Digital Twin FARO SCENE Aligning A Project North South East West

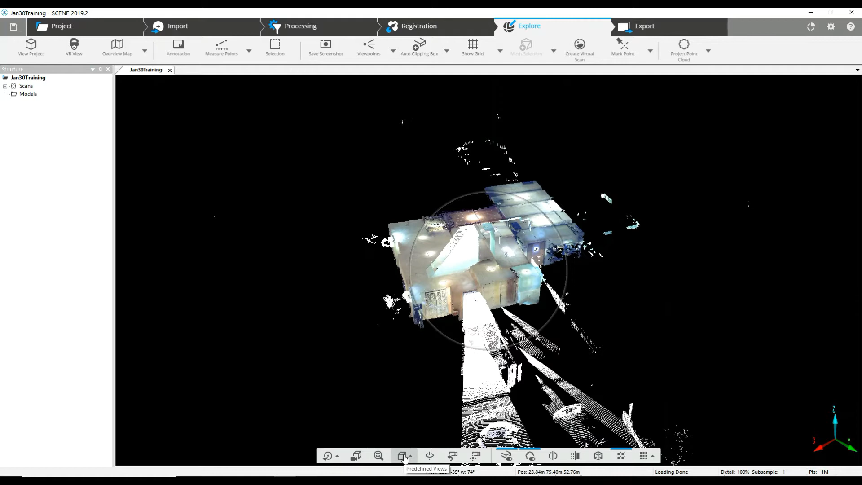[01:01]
the top now you can see that this project opens up at an angle it's not 45 degrees it's not really anything it's just at an angle and many times that's going to be fine but other times whether it's a preference issue or it is a requirement you can set these things up at the very least at a right angle and we're just going to go through one scenario of how that might be done
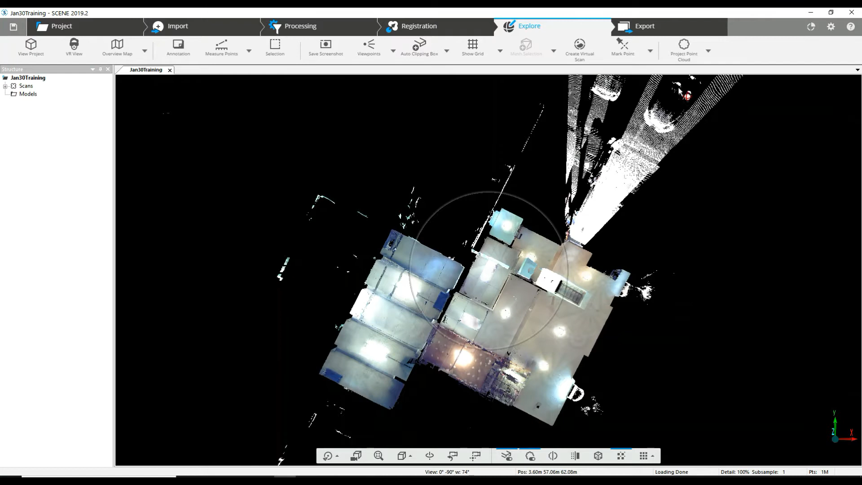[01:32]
reason being let's just take a look at we're going to open up a clip box and what we see here is the
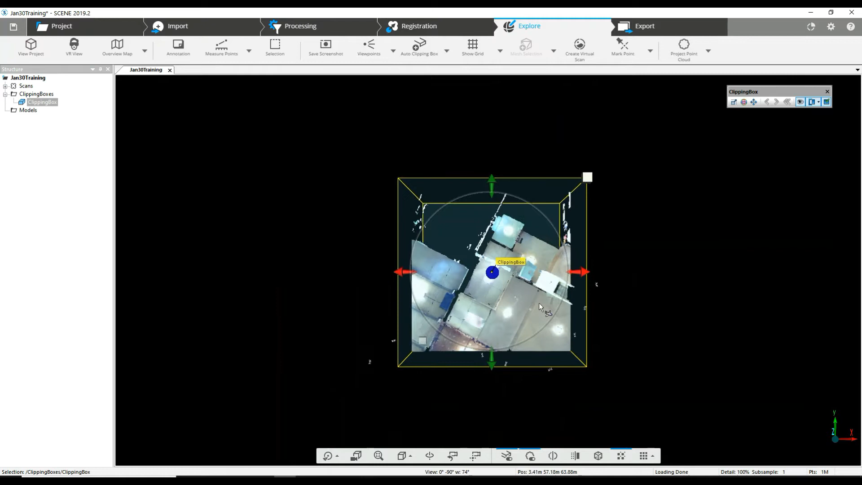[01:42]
clip box again is at an angle and in order to set that up you know
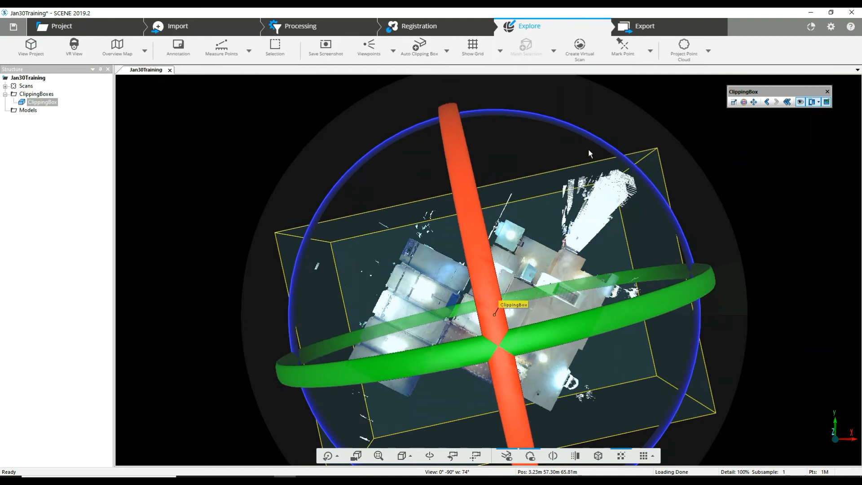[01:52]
you may or may not even want to do it this way you end up with your
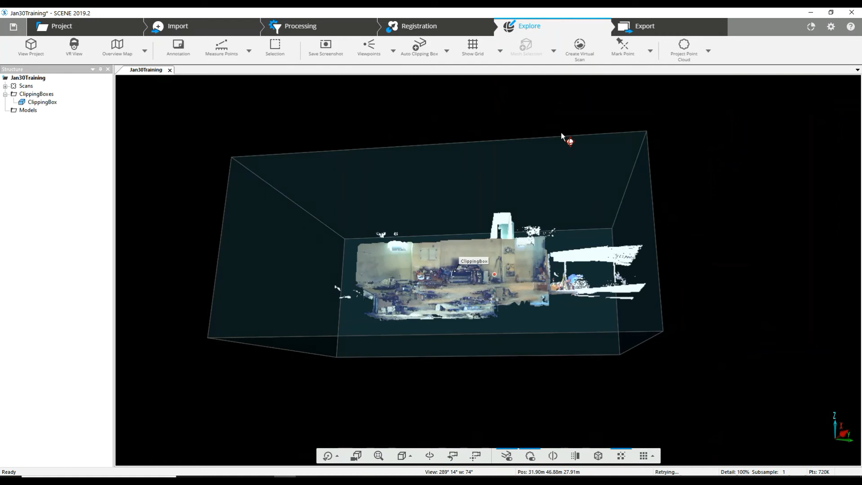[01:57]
your project you can sort of turn this is just to clean this up for you so this is not
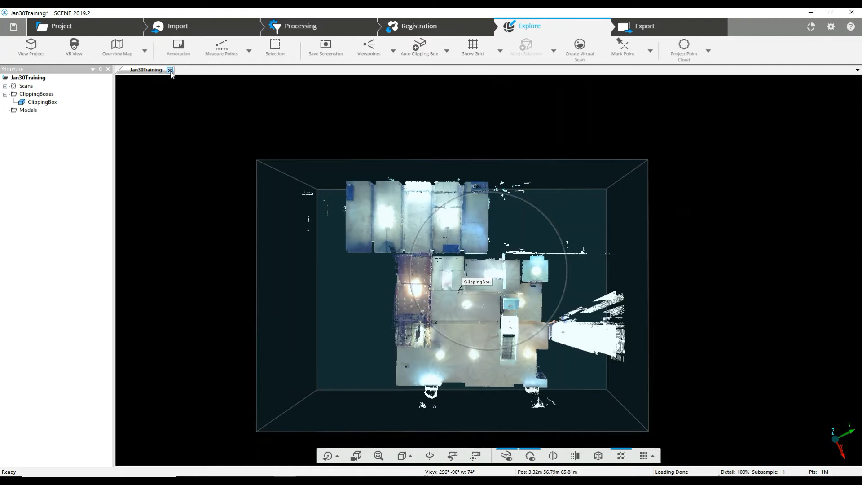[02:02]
something you have to do so we can go up to the right hand corner in the settings
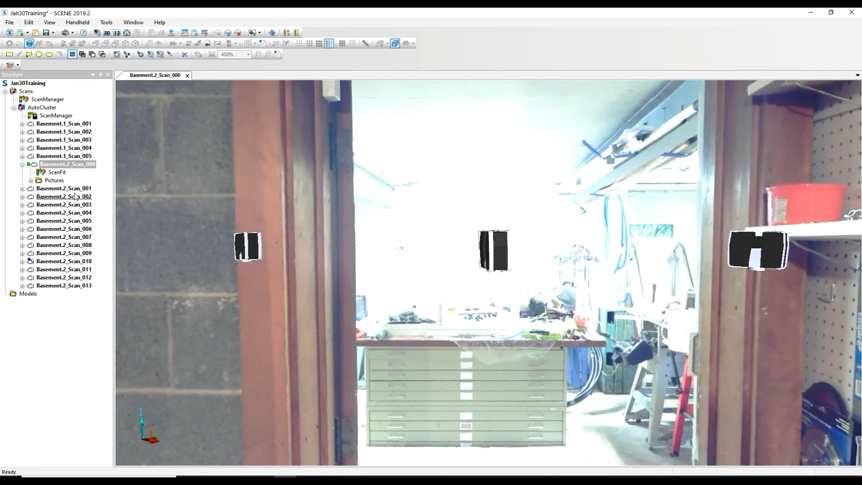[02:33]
wall doesn't matter which wall we'll just say it's this wall here and we will
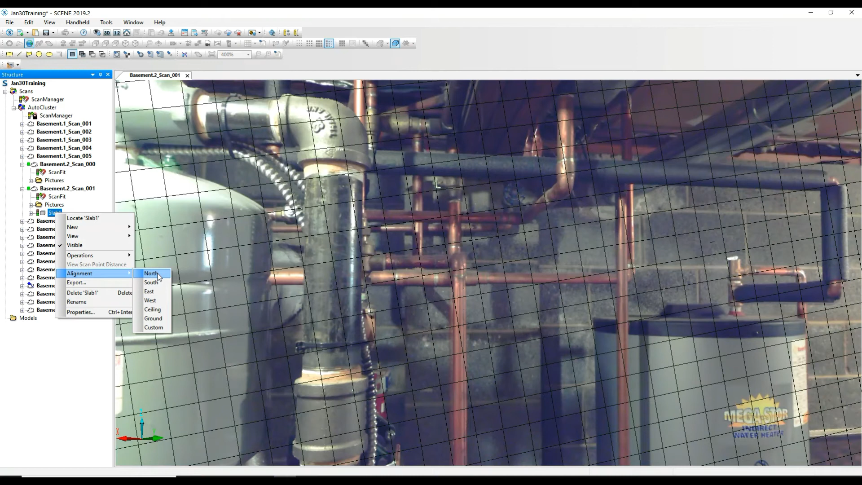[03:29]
clean this project up so that it opens up the way that you'd like to see it open up you can do it for that reason too we're going to call that north now we can go back into the other user interface
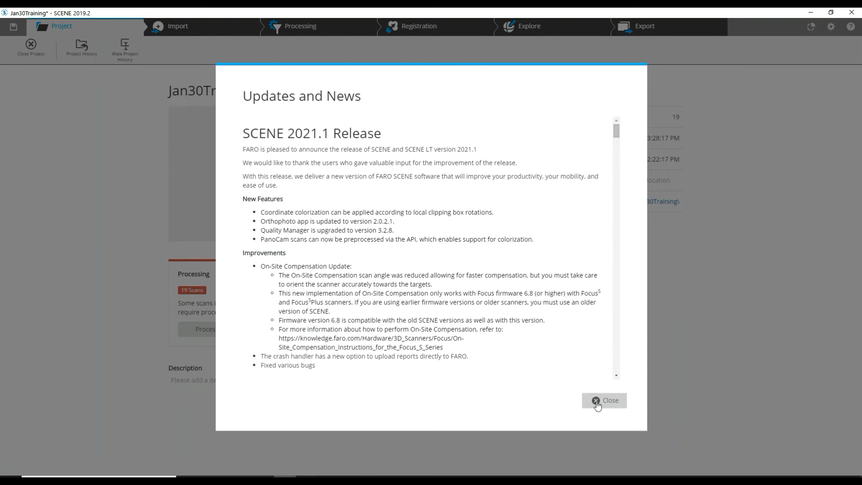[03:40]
we can go into explore and as this opens up
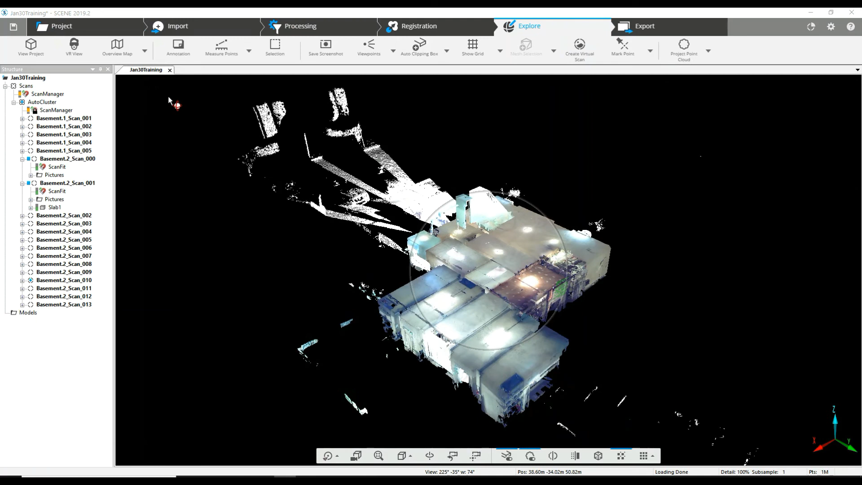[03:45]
we can tell it to look at from the top and as you can see it's going to open that point project point cloud at a right angle and this from this point on this is what we're going to see when we open up our project
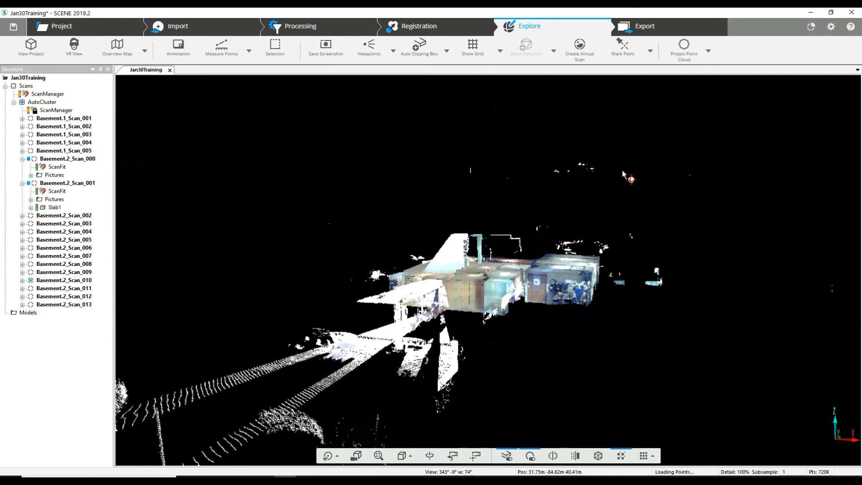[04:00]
again it may or may not be something that helps you but if you do have a project where you can identify north south east and west it's a very quick easy thing to do you've got a nice project as it opens up your clip boxes will let line up and